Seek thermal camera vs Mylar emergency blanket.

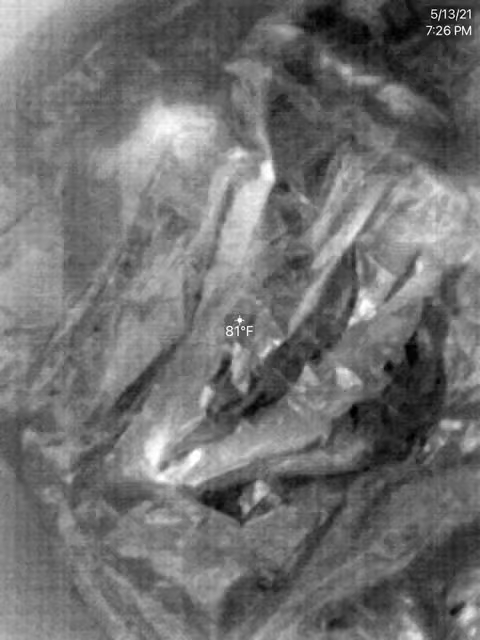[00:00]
On screen: spot 81°F
Well here I am again in white hot mode.
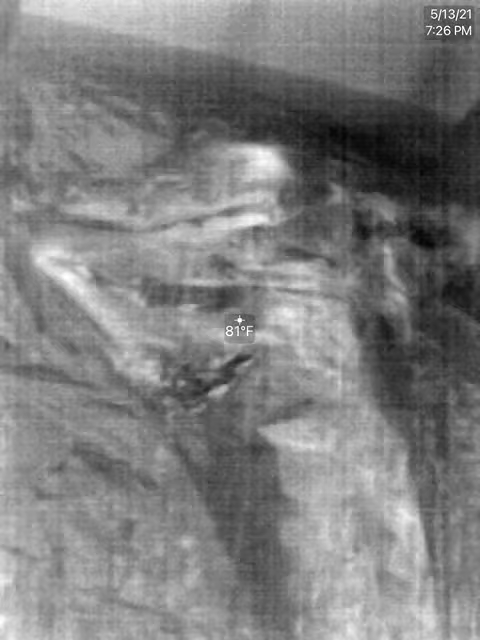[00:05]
On screen: spot 81°F
So anything that might be white is going to show up.
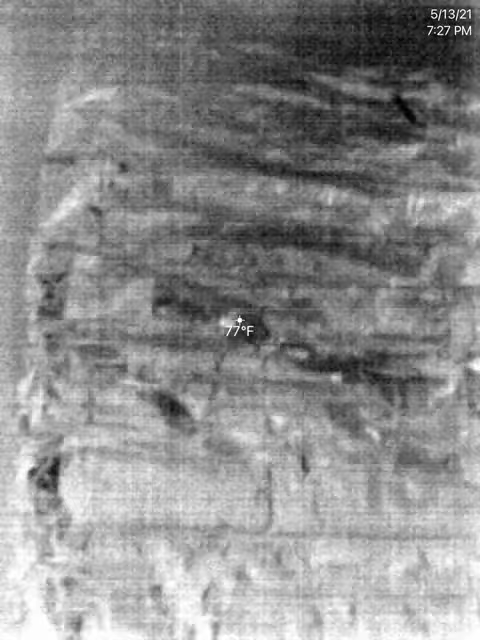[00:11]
On screen: spot 77°F
If it's warm.
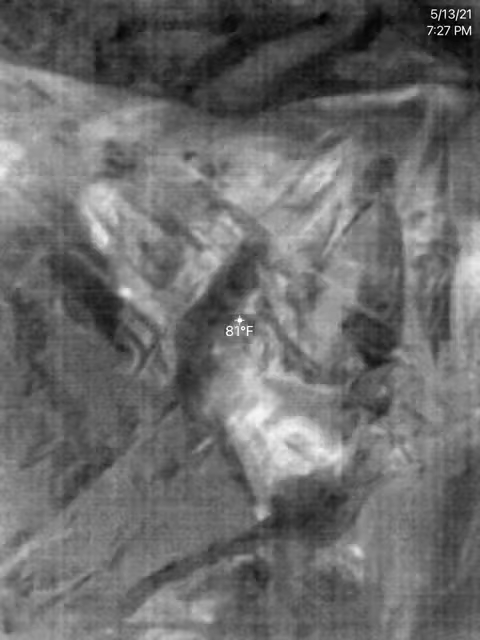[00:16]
On screen: spot 81°F
I have one of this to see through. Okay?
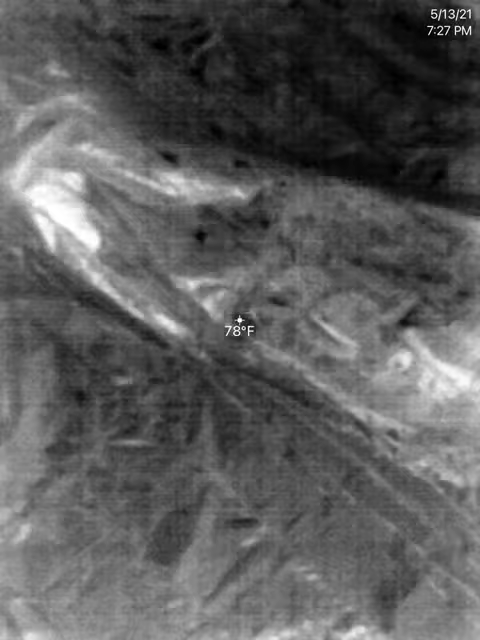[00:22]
On screen: spot 78°F
Yeah, you can see through. So there's some light here.
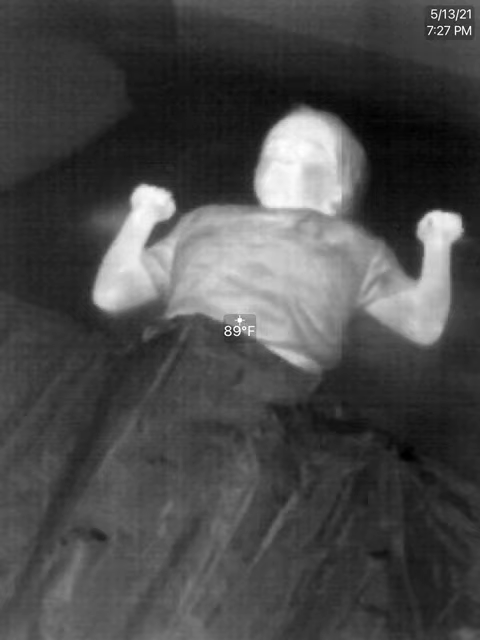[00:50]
On screen: spot 89°F
Oh, you will. All right. So this this foil blank, the emergency type blanket, and this particular one is SOL. I think we got it at Sportsman's warehouse.
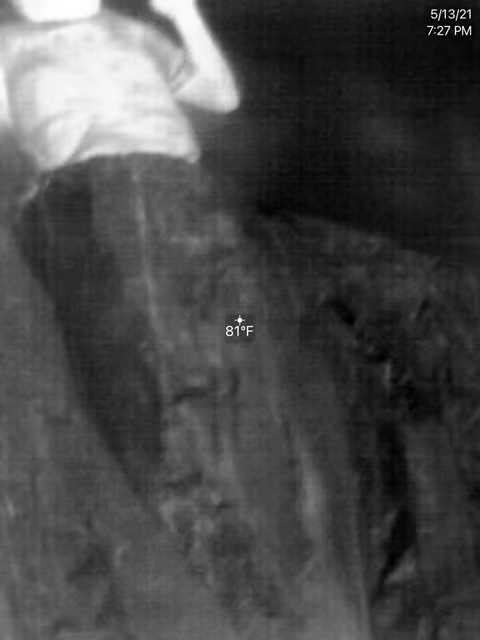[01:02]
On screen: spot 81°F
It really does hide your thermal image. So if you were possibly thinking about, you know, covering yourself up to stay warm
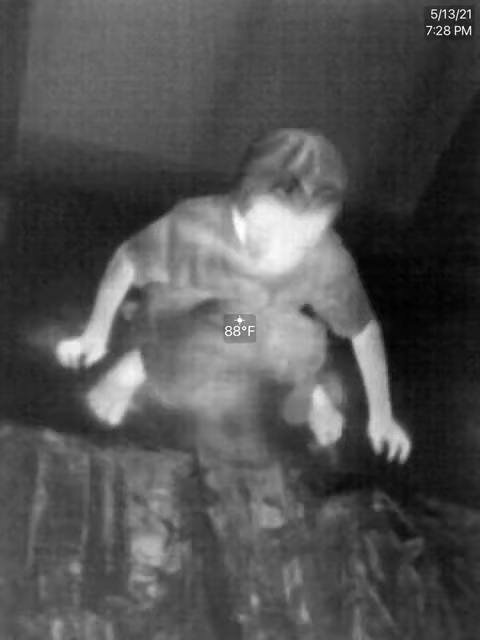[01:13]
On screen: spot 88°F
and make sure that at least part of you might be able to be seen by a thermal camera from rescuers. Or if you're hiding from snakes.